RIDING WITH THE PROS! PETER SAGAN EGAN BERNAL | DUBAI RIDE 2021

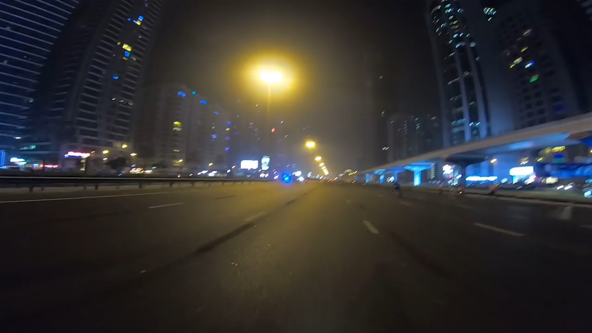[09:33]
Grabe, guys. Napakalaki ng kalsada. 1, 2, 3, 4, 5, 6, 7, 8. 8 lanes. Last year, di ako sumali dito eh. Di ko alam kung bakit. May pasok ata ako.
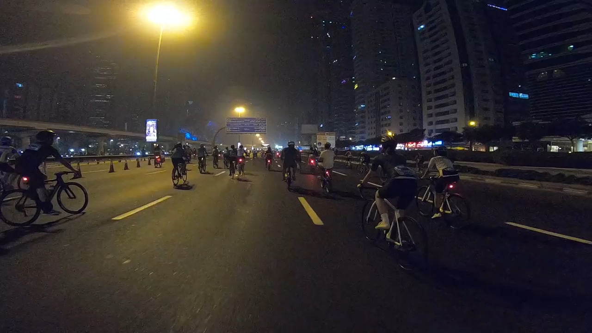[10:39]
Passing lip. Ayan na, ang dami na ng mga tao. Basta kasama ko si Paring Raymond. Paring Raymond, yari tayo ngayon sa mga kasama natin sa Giant. Kaya nga, ina.